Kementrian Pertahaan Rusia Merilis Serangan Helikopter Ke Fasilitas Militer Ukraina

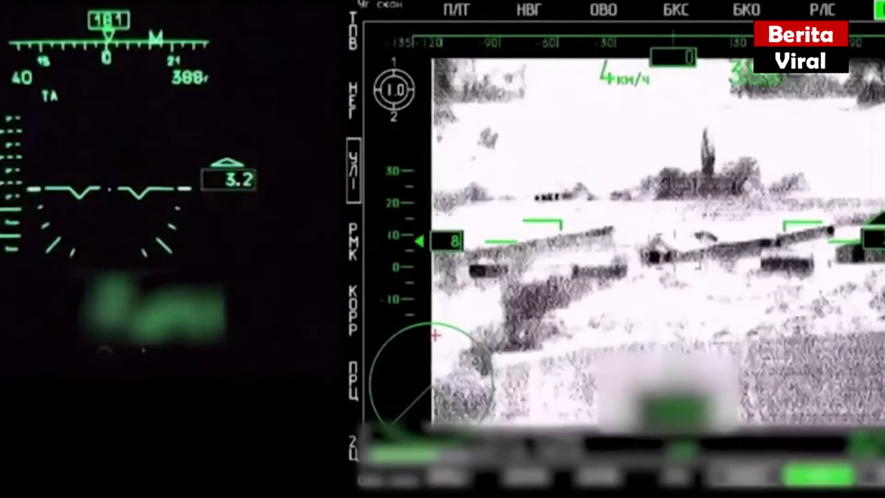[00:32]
Rekaman itu juga menunjukkan perangkat keras militer Ukraina yang hancur di jalanan. Kementerian Pertahanan Rusia itu tidak menyebutkan tempat dan waktu ketika video itu diambil.
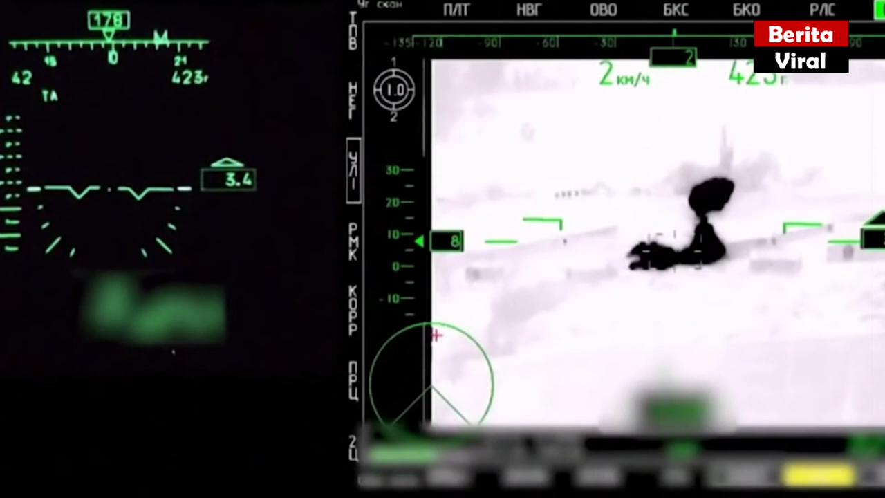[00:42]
Puluhan orang tewas dalam serangan roket Rusia di Kharkiv, kata penasihat kementerian dalam negeri Ukraina Anton Herashchenko. Serangan ini telah mengakibatkan banyak kerugian bagi pihak militer dan warga Ukraina.